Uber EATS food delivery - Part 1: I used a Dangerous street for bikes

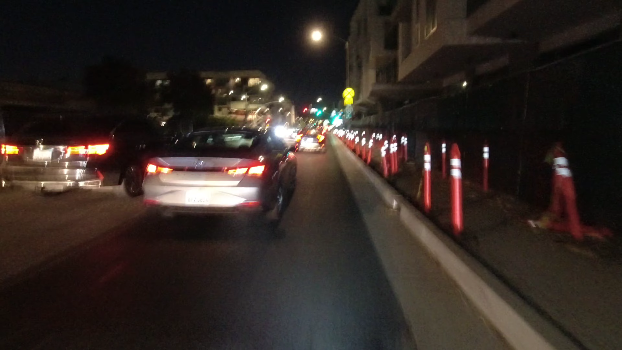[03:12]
ah shoot all right we need to take the lane all right let me pass this one go ahead sir let's take the lane
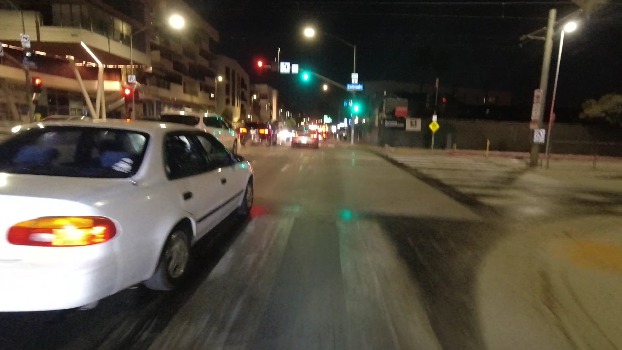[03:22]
oh my goodness you need to have a good light blinkers
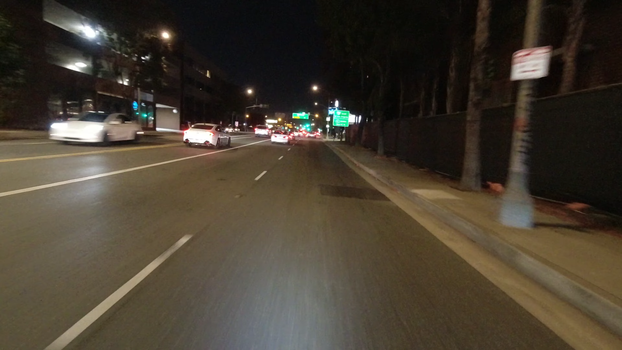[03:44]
i don't care if i'm slow i need to take the lane they need to go around me there you go so they're going around and we're just gonna say thank you to everyone that keeps me alive here so right now i'm going about 17 17 miles an hour and in the middle and i have a strobe light there you go that's the critical part there the rest will be a little bit safer so we can relax